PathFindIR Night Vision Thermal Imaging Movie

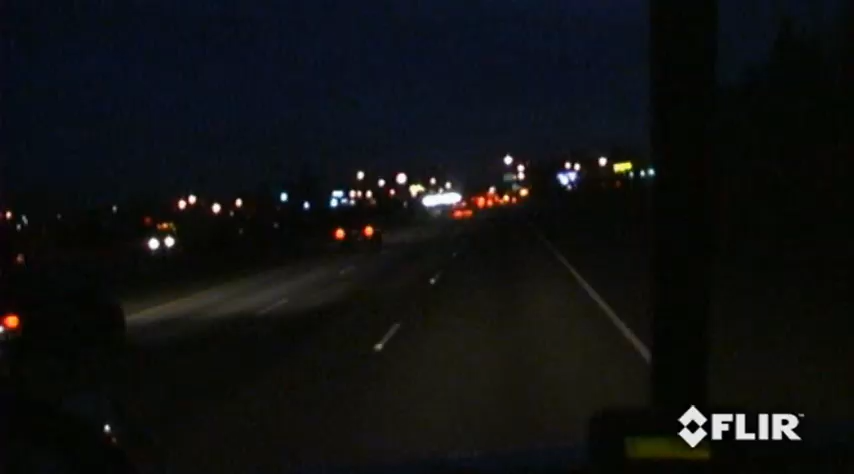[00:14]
While at night, you may not be able to see beyond your headlights. Or worse, you can be blinded by oncoming headlights.
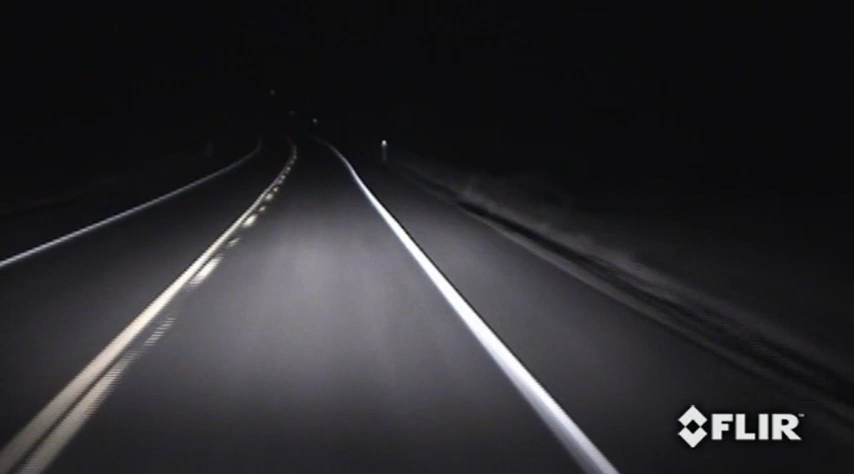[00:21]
The fact is, you have less time to react to road hazards when you rely on your headlights alone. And the problem is much worse at high speeds. FLIR's Pathfinder significantly reduces
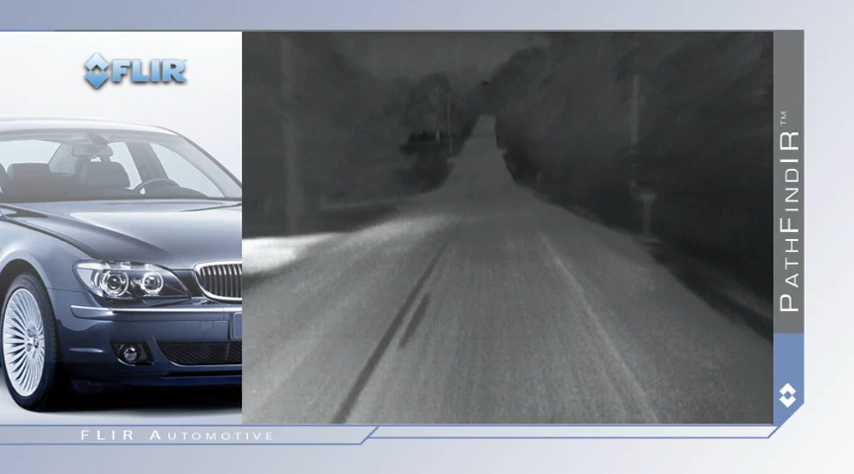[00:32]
these hazards by allowing you to see more than four times farther than your headlights and to
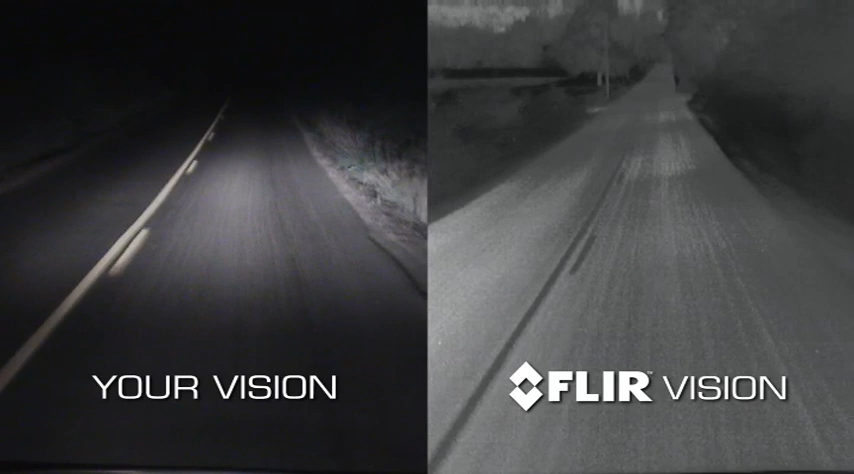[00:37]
see in total darkness through dust and smoke and oncoming headlights.
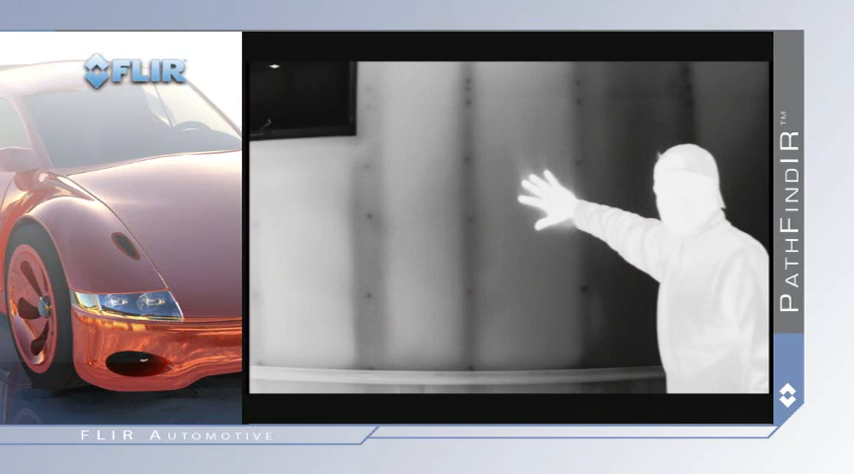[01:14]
Unlike standard video cameras that create images based on visible light, thermal imagers see subtle differences in temperature. Warm objects appear white and cooler objects appear black. And since it detects heat rather than light, the Pathfinder is not affected by oncoming headlights.